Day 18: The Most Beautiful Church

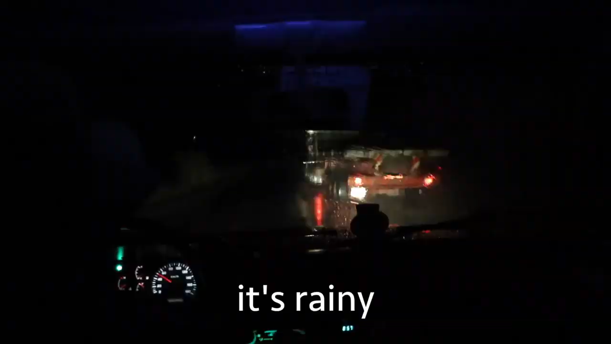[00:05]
It's rainy, it's dangerous, there's lightning everywhere. We're in the middle of Ethiopia. Probably not going to make it.